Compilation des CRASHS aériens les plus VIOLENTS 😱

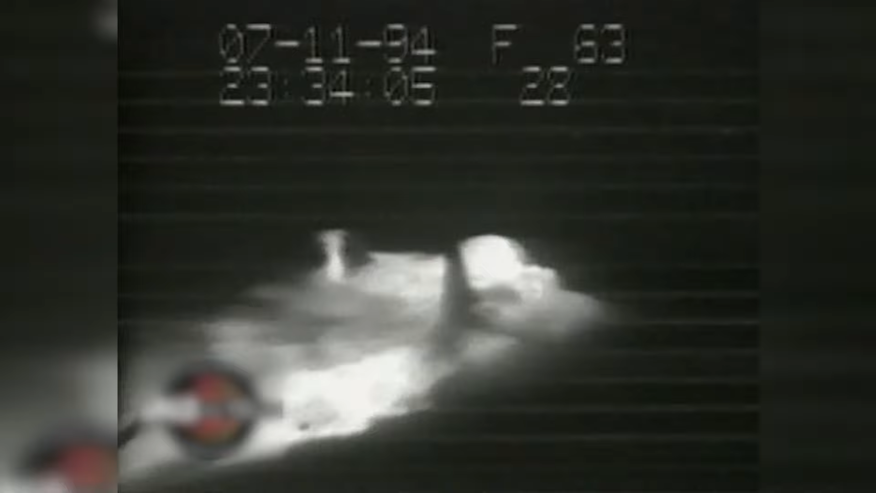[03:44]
Le bateau tangue, on peut le deviner au mouvement du croisillon.